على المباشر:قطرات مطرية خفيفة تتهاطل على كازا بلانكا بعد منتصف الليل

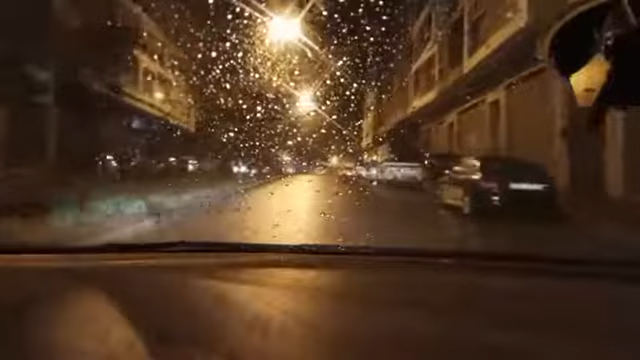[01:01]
أهلا وسهلا في متابعة قناة مكتبة. في هذا المشهد الجديد من مدينة الطاء البيضاء، تشرفت معنا متابعة قناة مكتبة.
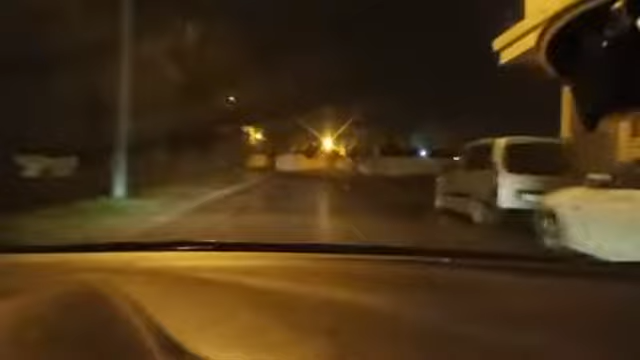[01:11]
بداية تسلقها مطاية إلى شوارع العاصمة الاقتصادية كازا البيضاء منتصف